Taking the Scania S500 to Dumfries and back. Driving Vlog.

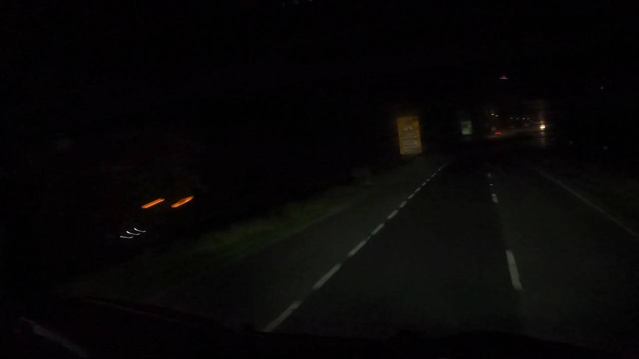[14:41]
That's tidy. That. I passed that. Earlier. Lovely. It's a hell of a convoy system I've got. Lovely. I'll just show you how good the headlights are on this thing with all the light bars and it being a next gen. Boom. Daylight. Daytime. Nighttime. Daytime. Nighttime. Daytime. I'll stop that because I've got cars behind us. Hehehe.